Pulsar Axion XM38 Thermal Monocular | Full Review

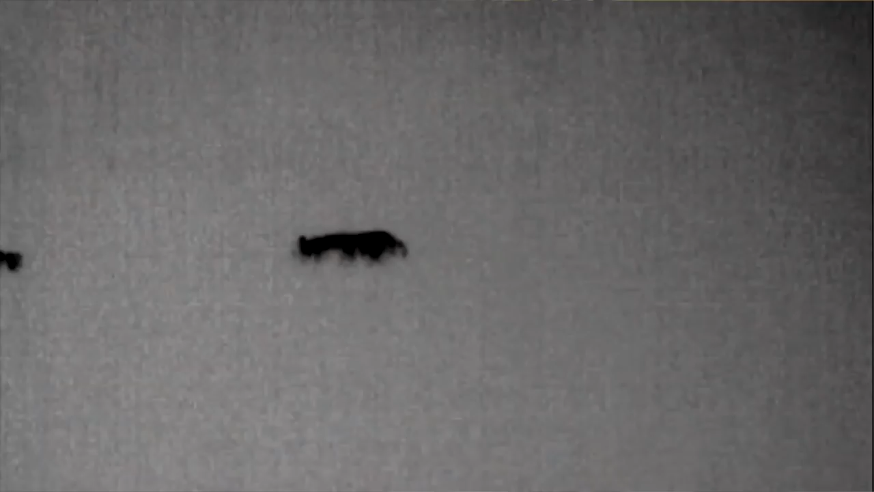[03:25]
Now this is a 320 by 240 thermal core resolution optic.
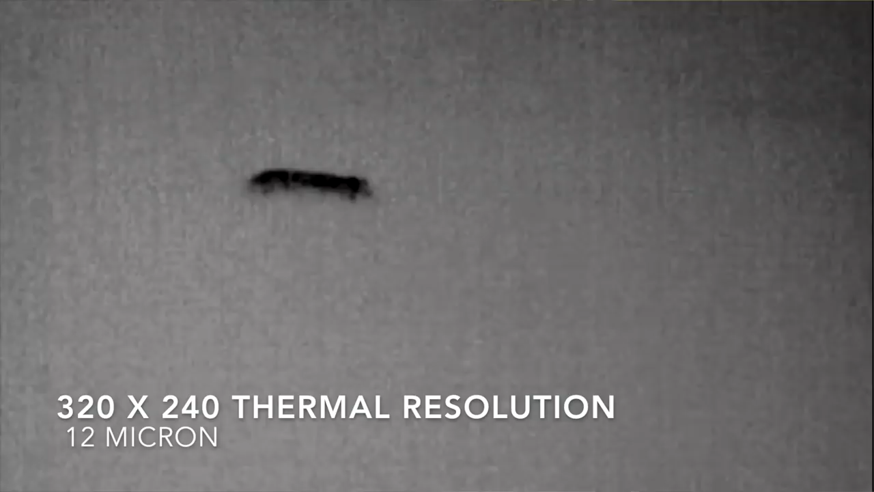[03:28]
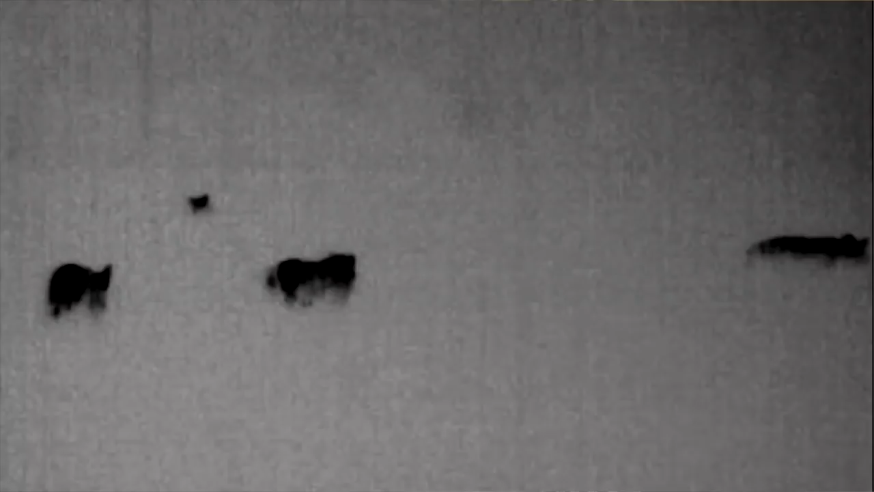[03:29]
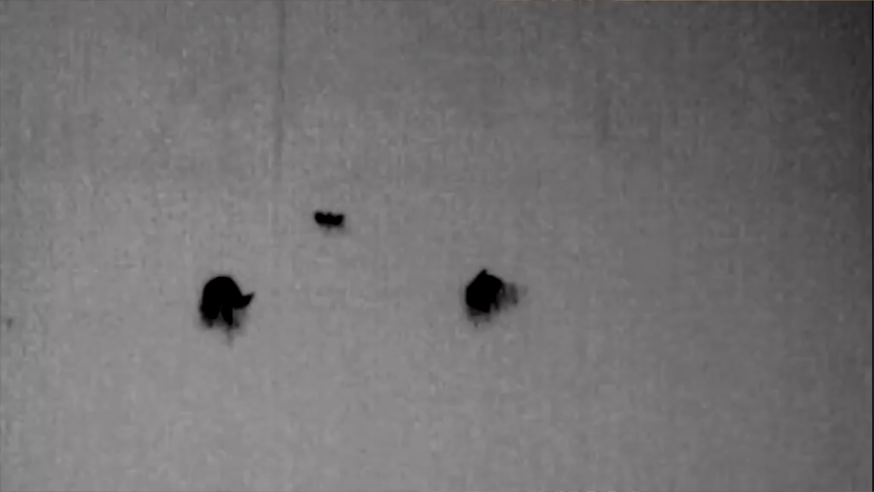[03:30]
It is, which is different than what Pulsar's done in the past.
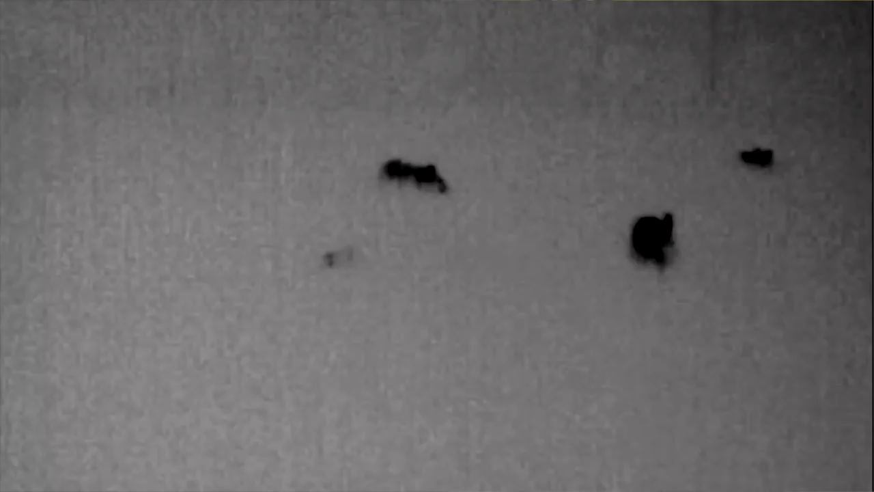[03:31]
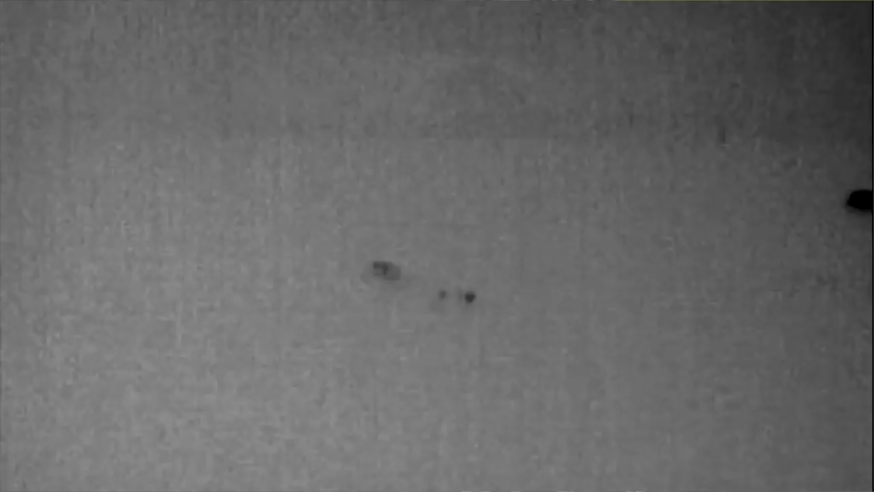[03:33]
They've kind of switched. They were producing a lot of 384 and 17 micron optics, thermal optics.
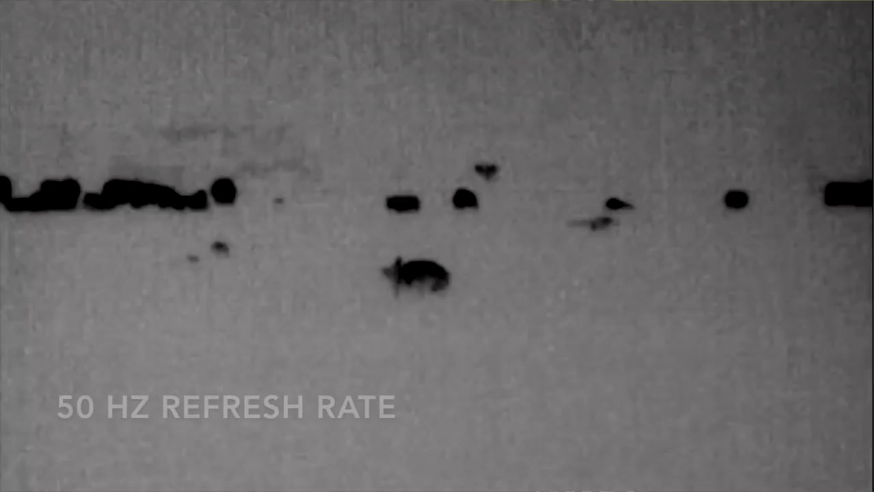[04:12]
They're saying the detection range on this, a human sized target, it's got a
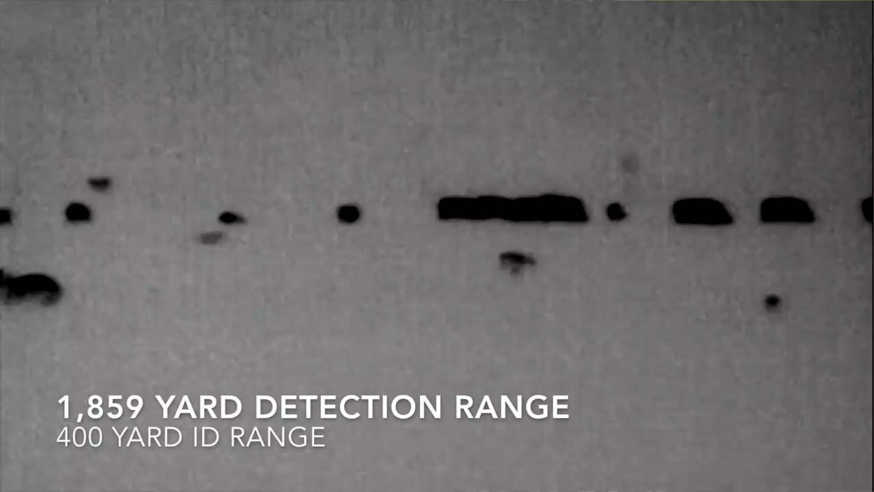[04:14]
1859 yard detection range.
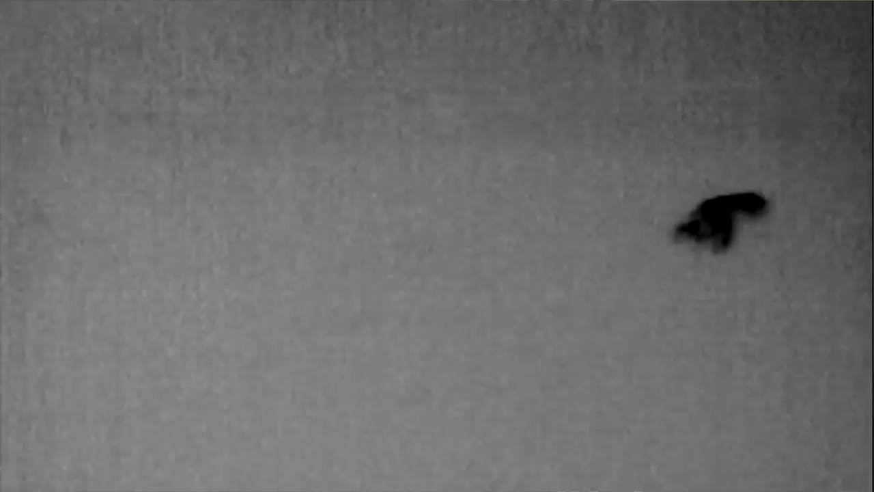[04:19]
So as we've talked about in the past,
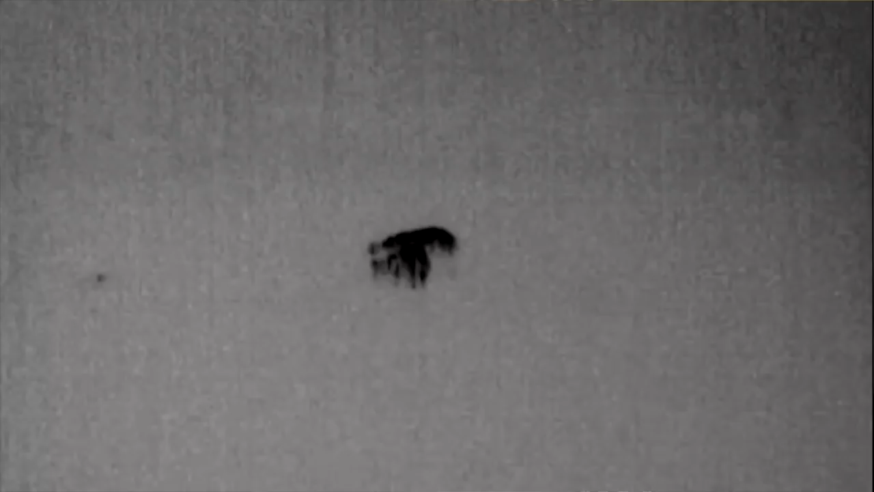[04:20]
the detection range is obviously a lot different than an ID range. With this unit, we'll talk about the ID ranges as we get into the magnifications.
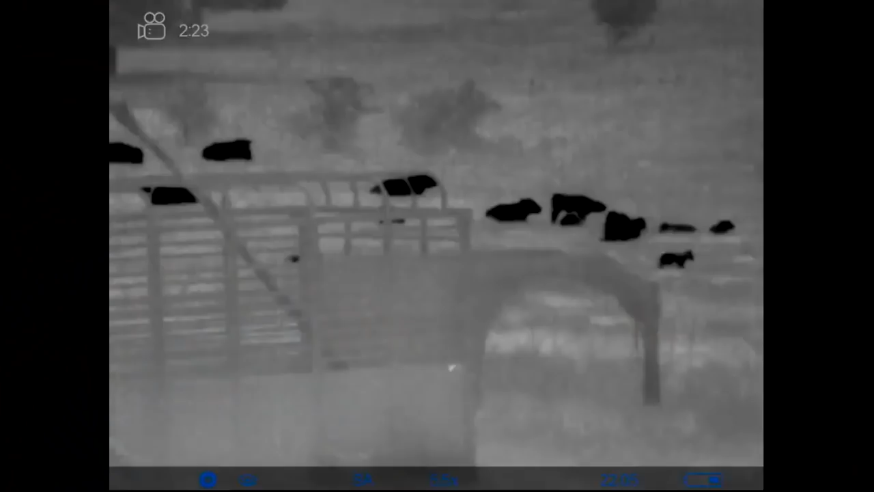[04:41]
So it does start out on a 5.5 power and goes up to a 22 power magnification.
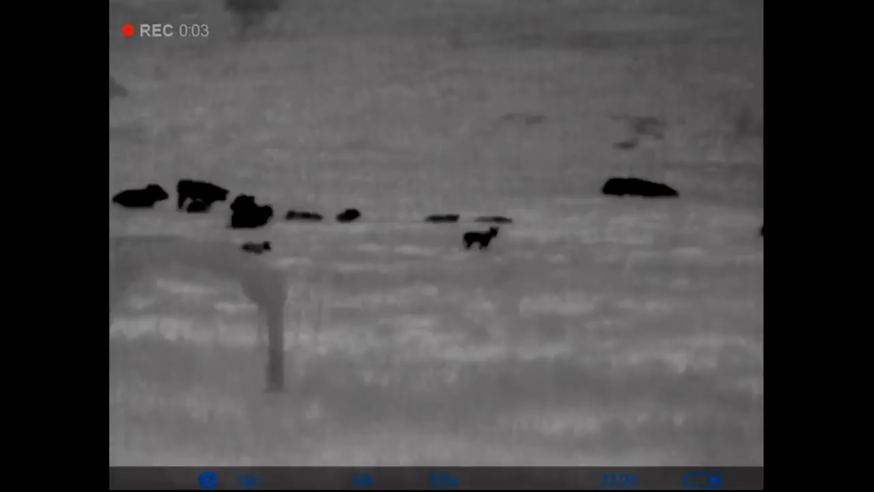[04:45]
So it starts out on 5.5. So that's a lot.
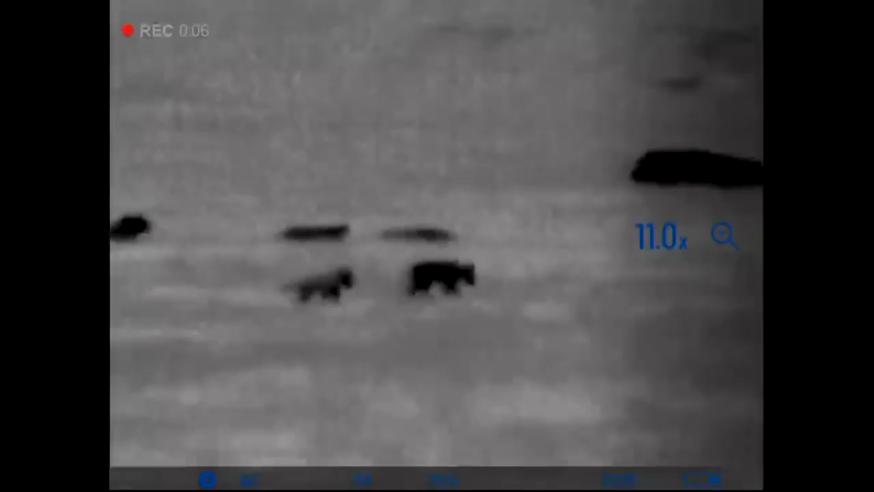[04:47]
You know, the key XM30
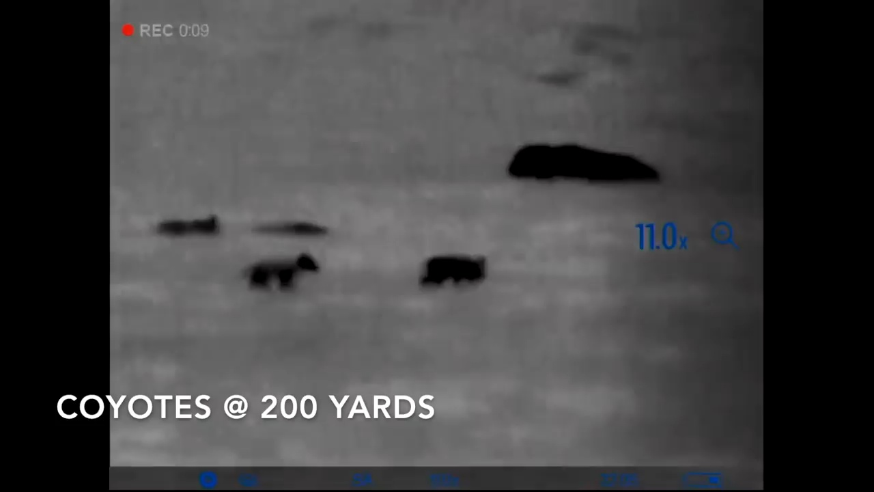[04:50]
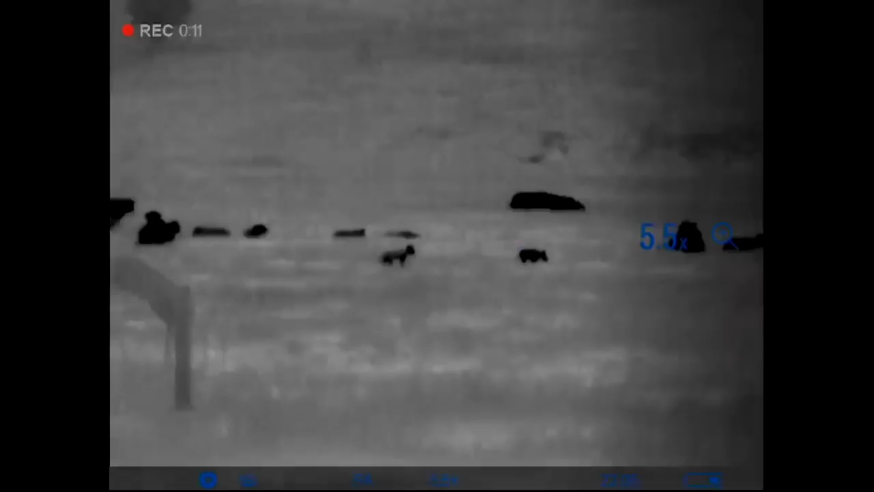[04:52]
which is the base model of the Axions. It's that's a $1,900 unit. It starts out on 2.5 power magnification, so a lot lower.
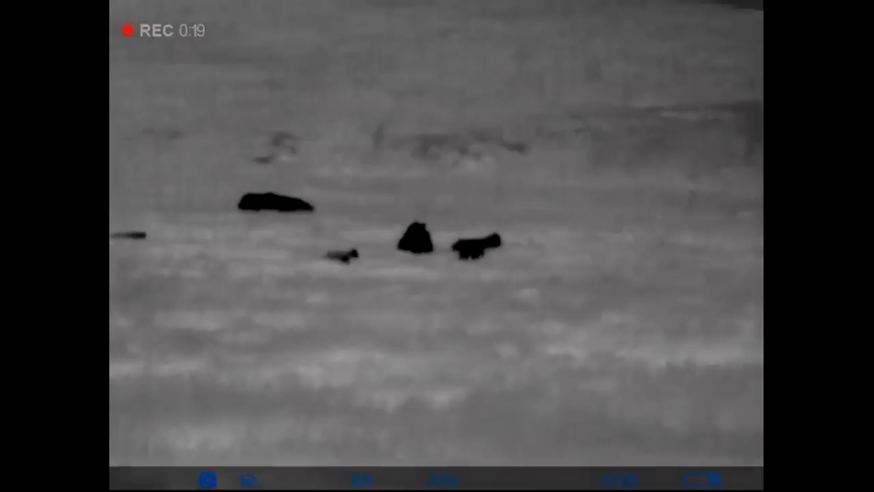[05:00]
The key XM30 also does not include the internal video recording,
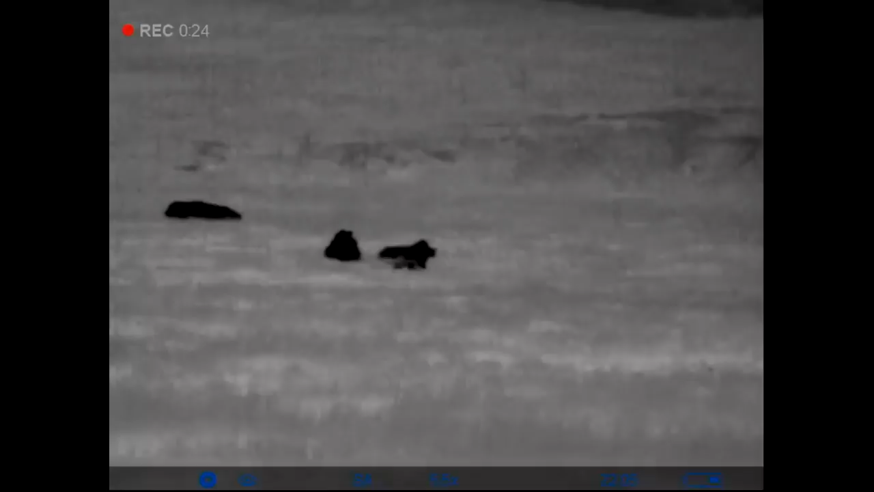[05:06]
so that's why you're getting that at a discounted lower price.